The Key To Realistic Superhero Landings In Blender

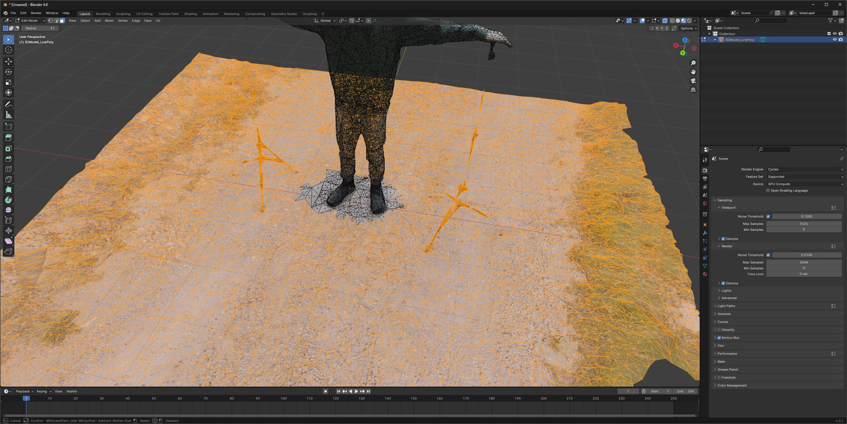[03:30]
Then, in X-Ray and Phase Select Mode, delete everything that isn't yourself and take a look at your beautiful model. If it has some problems here and there, then that's absolutely fine, since we're just going to see it far in a distance.